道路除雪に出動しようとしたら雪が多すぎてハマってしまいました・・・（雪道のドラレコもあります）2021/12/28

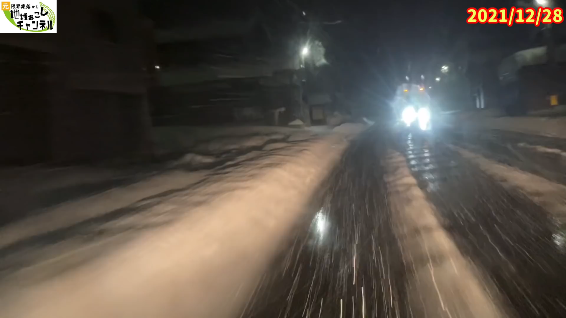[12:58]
まあこれで一足ですねはいえー小雪パイプのところを越えたところがですけれどもなんかすっごい吹雪になってきました